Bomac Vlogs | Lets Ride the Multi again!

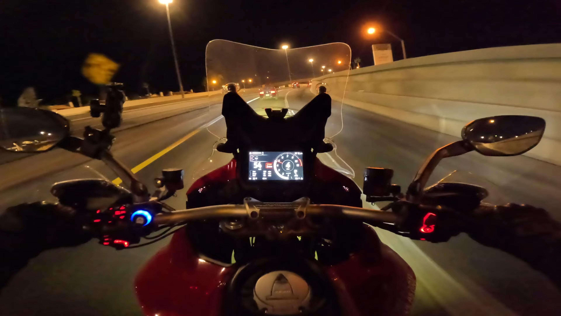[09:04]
Back on 95 finally. So ito siguro magiging familiar na sa inyo to kasi binavlog ko to minsan, pero ito na yung freeway malapit sa bahay. Makapag-gala rin tayo kahit saan.